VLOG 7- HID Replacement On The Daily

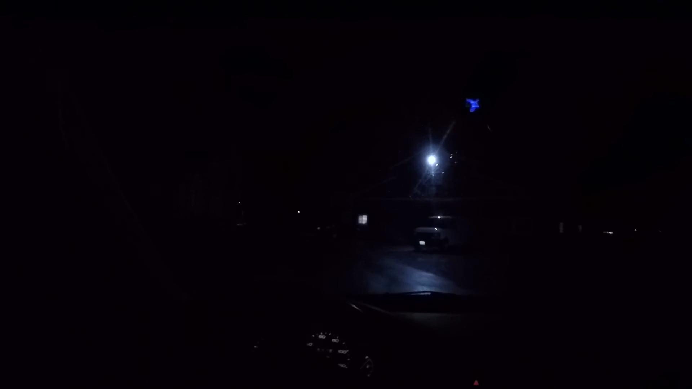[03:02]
so we're rolling up to uh j2 racing headquarters right now and I'm gonna show you guys uh what I'm working with as far as headlights you